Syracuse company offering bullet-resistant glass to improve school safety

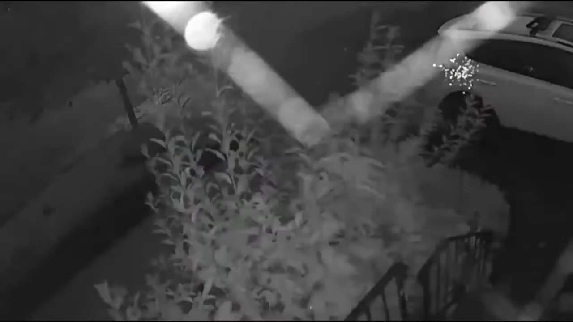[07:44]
When you're not home, you can see who's on your property.
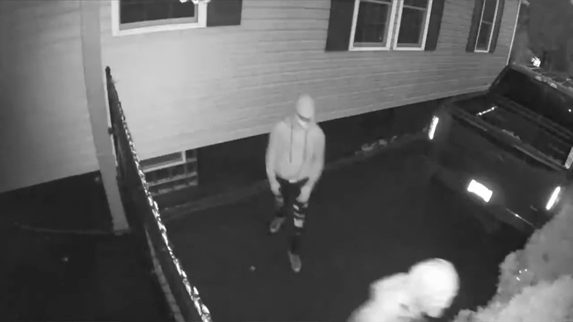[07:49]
And, again, God forbid something happens, you're able to get that footage over to the police department and help with an investigation.